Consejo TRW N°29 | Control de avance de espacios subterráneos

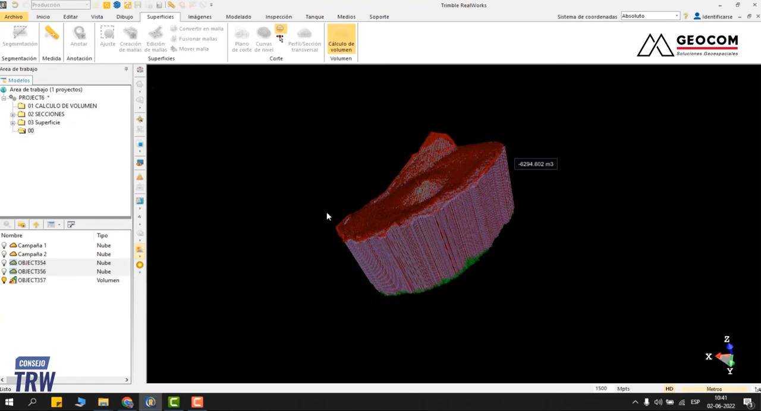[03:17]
entonces se me cree acá un objeto que es el objeto de cubicación
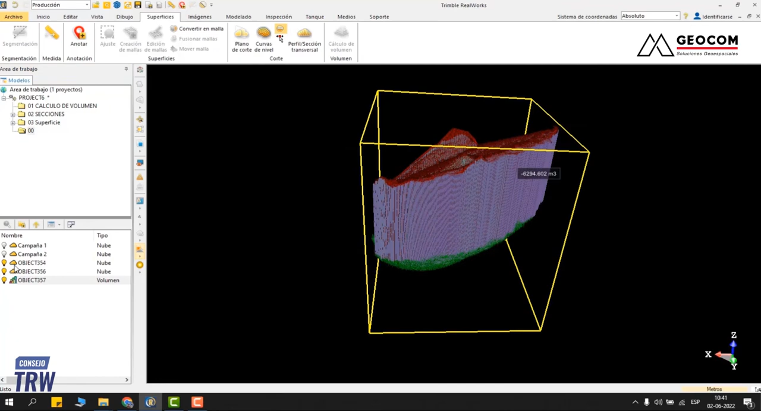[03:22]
ya donde en sus propiedades yo puedo ver no es cierto el valor de la cubicación
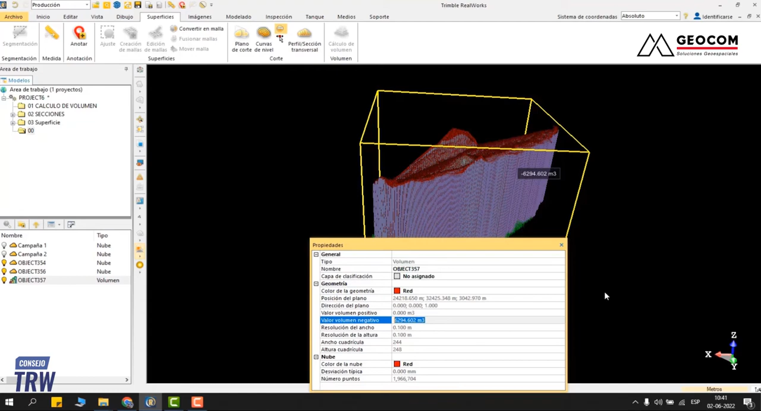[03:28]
voy a activar la nube de puntos cosa de que veamos visualmente lo que hicimos voy a activar acá la caja
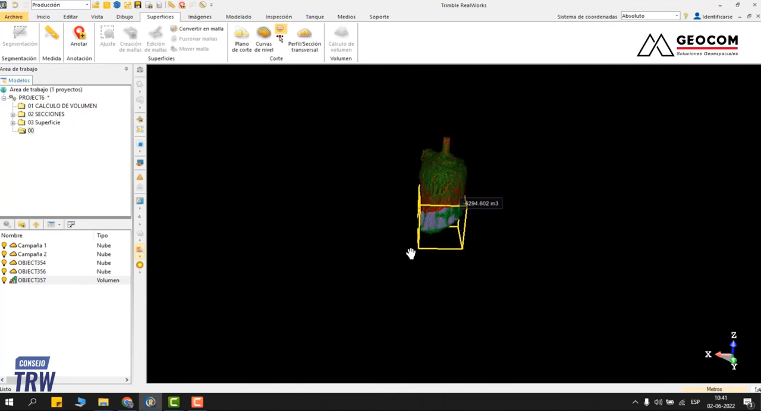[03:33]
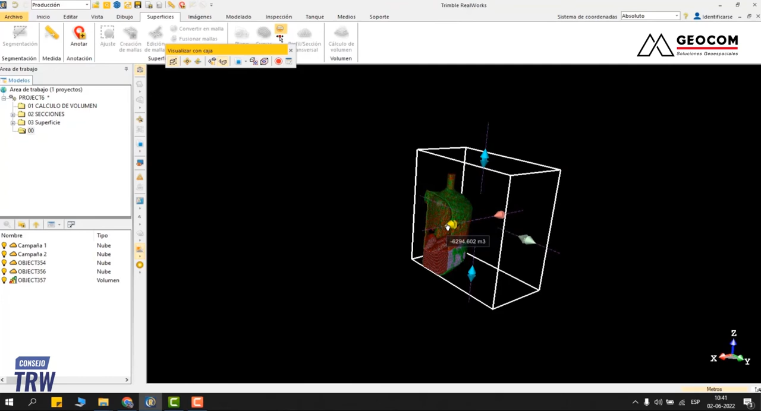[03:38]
y acá voy a hacer un corte
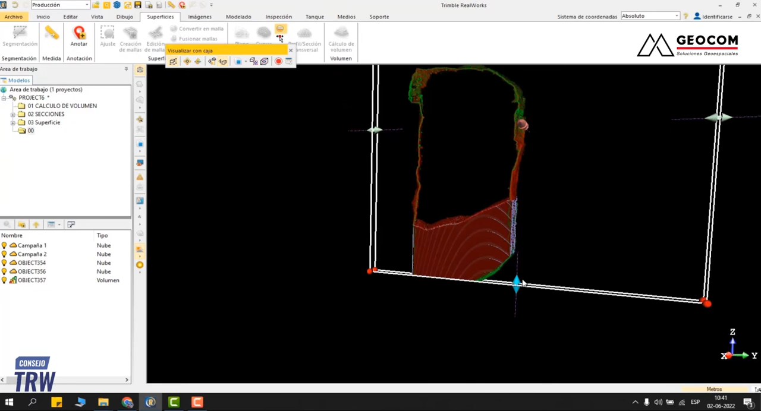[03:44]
entonces tenemos las dos campañas de medición y acá tenemos la cubicación que se hizo entre una campaña y otra
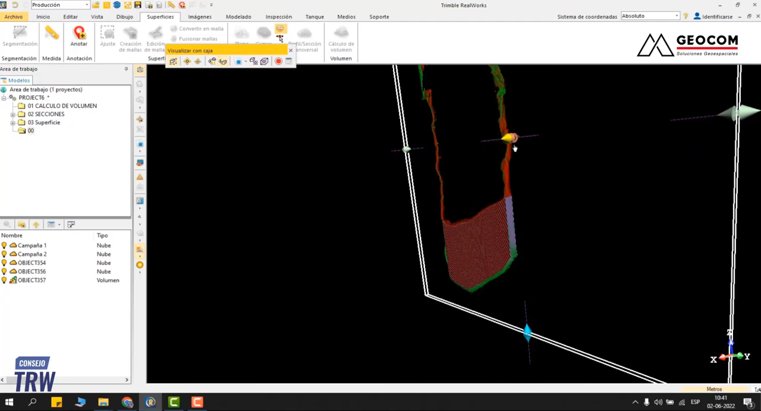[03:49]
otra de las herramientas que puedo utilizar para analizar el avance que
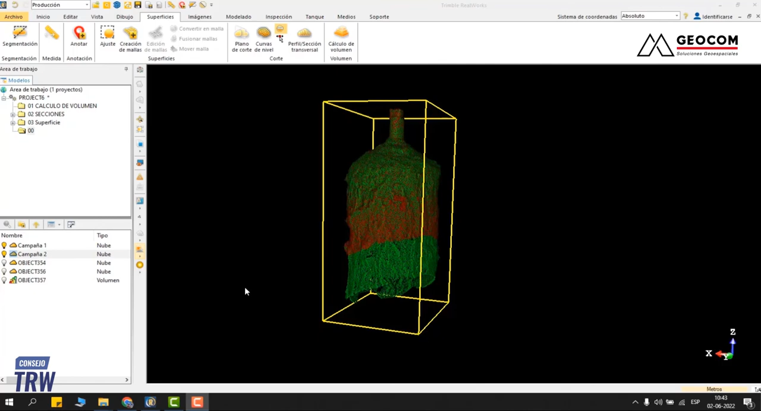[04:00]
tuvo entre una campaña y otra es la herramienta de inspección para eso voy a comparar estas dos nubes de puntos ya en esta área para ver si es que hay algún tipo
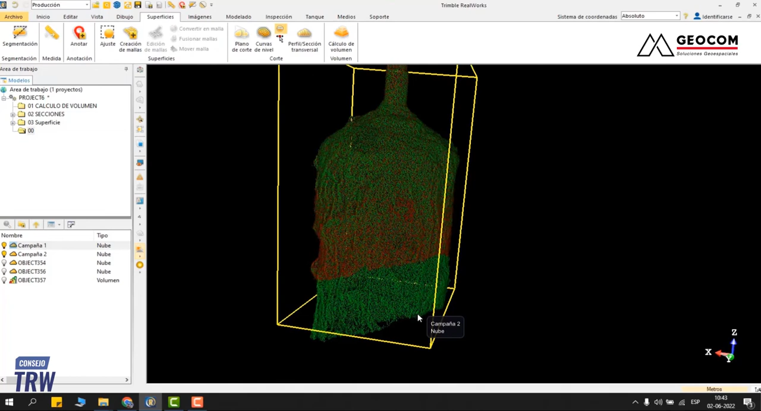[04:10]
de desprendimiento o cambio no es cierto no es cierto entre una campaña y otra para eso todas las inspecciones acá en RealWorks son en
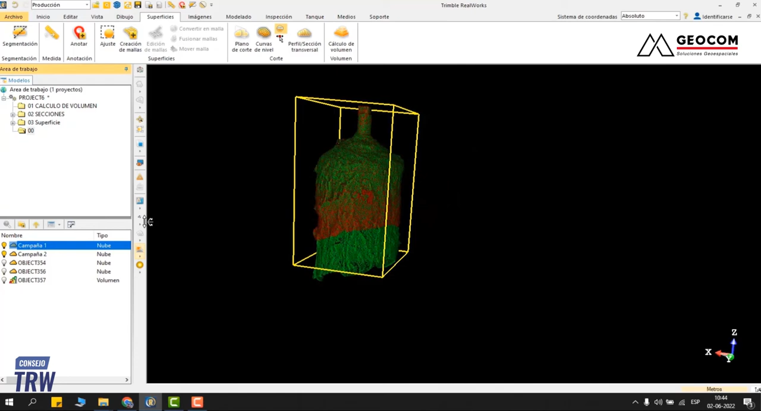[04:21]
bases geometrías o proyecciones en bases geometrías que son básicas un plano o en este caso vamos a utilizar un cilindro entonces voy a segmentar el
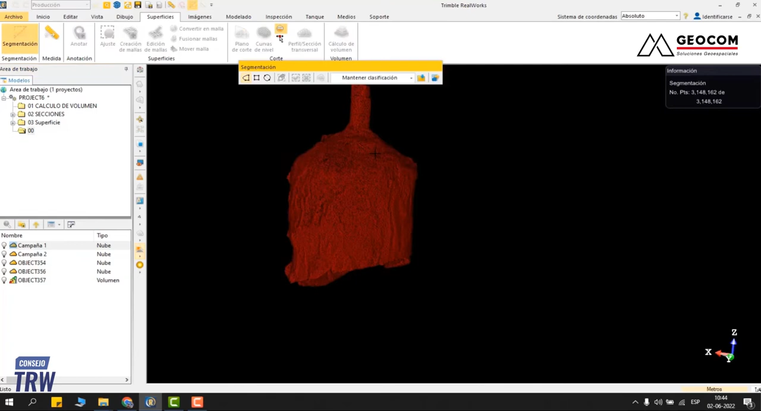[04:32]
área no es cierto que es capa de esta geometría voy a dejar solamente como el área que abarca el cilindro
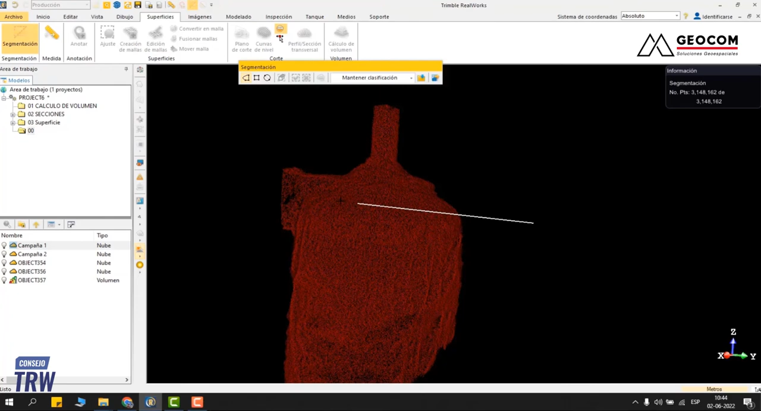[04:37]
que sería más o menos esa
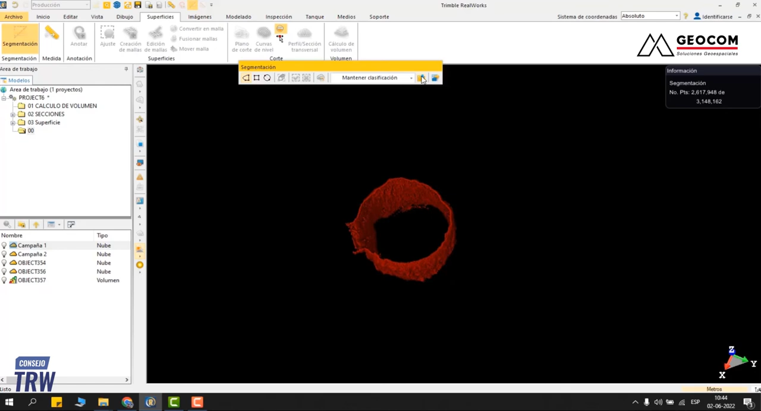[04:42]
y la guardo en una nueva capa lo mismo con las dos campañas
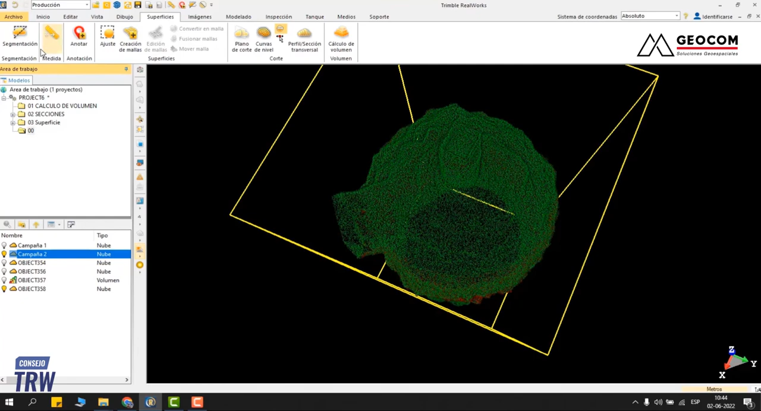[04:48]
voy a segmentar la otra campaña y voy a cortar no es cierto más o menos por ahí
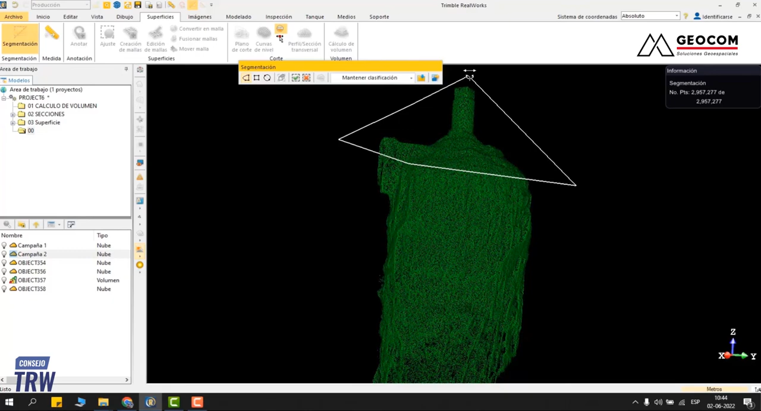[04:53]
cosa de que sea un cilindro o lo más cercano un cilindro
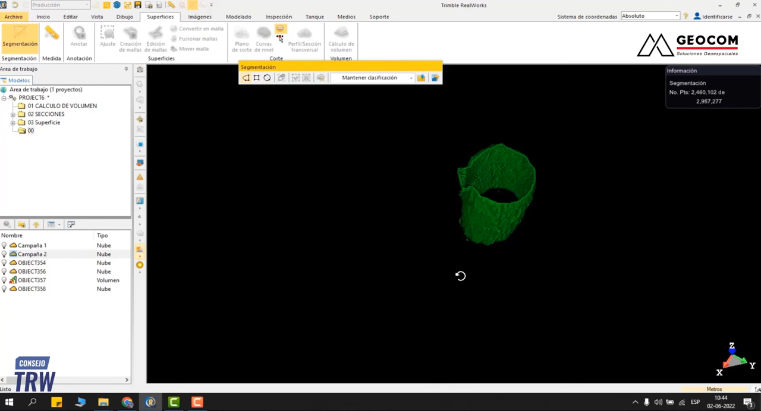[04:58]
ya y lo guardo una vez que ya tengo las dos nubes de puntos yo selecciono las dos nubes voy a inspección y acá tengo la opción inspección de superficies
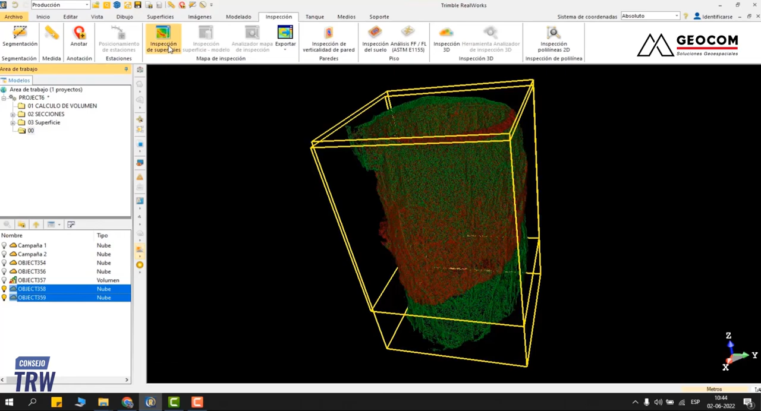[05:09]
acá en la herramienta de inspección el paso uno es definir la proyección si va a ser en base a un plano o en
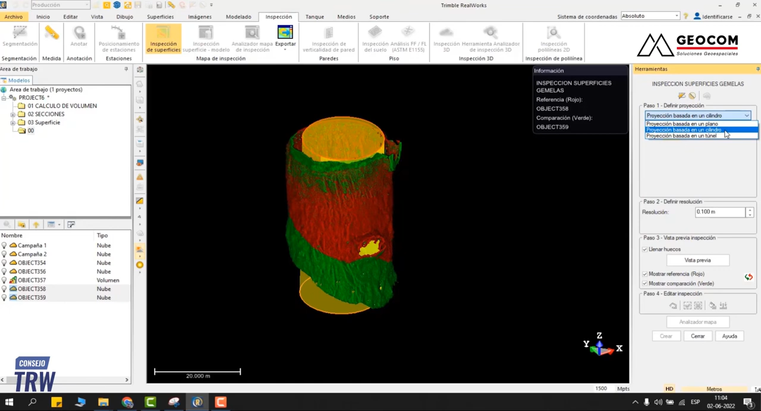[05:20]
base a un cilindro en este caso un cilindro él automáticamente ahí lo genera y yo defino acá la resolución cada cuánto quiero que compare una campaña con otra lo voy a dejar acá en 10 centímetros